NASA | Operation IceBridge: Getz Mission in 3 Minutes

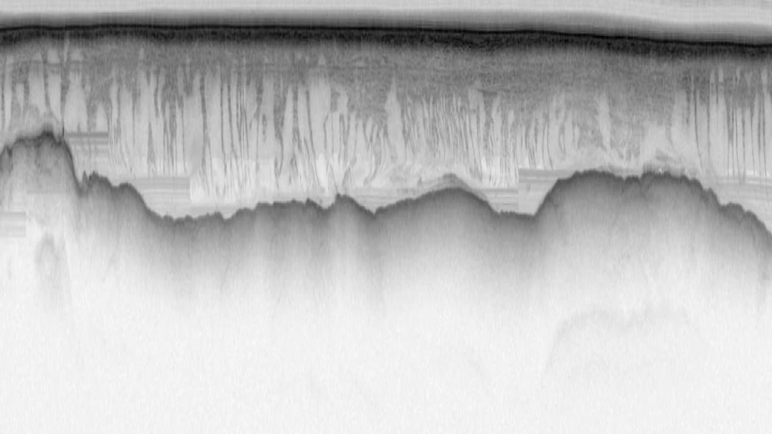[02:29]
And our ice-penetrating radar tells us the shape and elevation of the bedrock below the ice, which helps us estimate how much ice will flow into the water and how fast.